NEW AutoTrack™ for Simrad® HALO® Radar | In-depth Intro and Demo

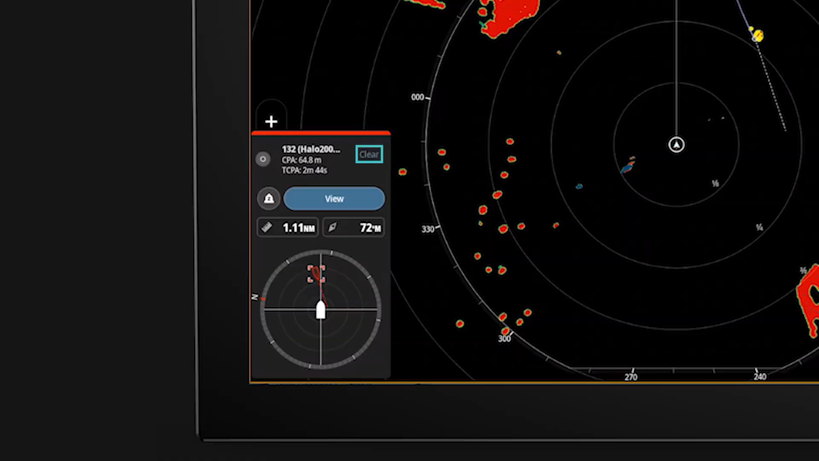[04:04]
In this instance, the clear button is pressed to clear the dangerous alert from this target. Tracking is stopped on the target off our starboard bow and is now turning away from us, heading into the wharf area to starboard. A target is approaching on the port bow. We are on stand-on vessel, but we are still interested in this target as it is a potential threat. Note that it is colored yellow, indicating that it is approaching our vessel. The target becomes dangerous and triggers a dangerous target alert. The alert pop-up provides a visual indication
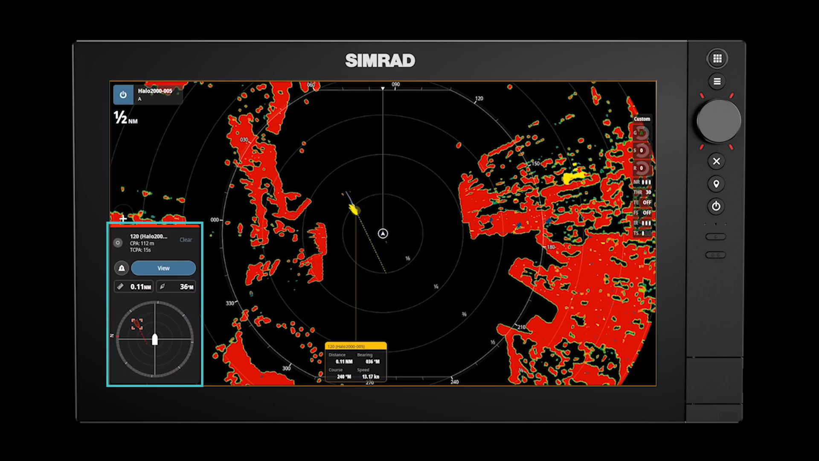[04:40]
of where the target is in relation to our bow as well as range and bearing to the target. At the same time, a data box is pinned to the target showing range and bearing and course and speed. The pinned data box is yellow to indicate that the target is dangerous. We have two targets approaching. Both are dangerous.
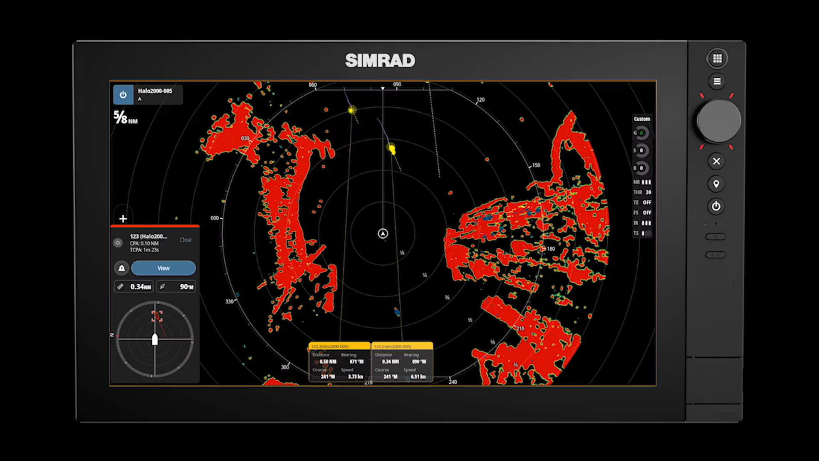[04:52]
Note that the dangerous target pop-up alerts on the closest target, which presents the highest threat. Another target approaches which is tracked, but doesn't meet the dangerous target criteria. The target passes down the starboard side and tracking is stopped as it is no longer of interest and begins to move away. The target on starboard side is no longer dangerous and as we pass by is no longer tracked as it passes behind our vessel. Autotrack is compatible with Halo 2000 and 3000 radars, a newly released software version.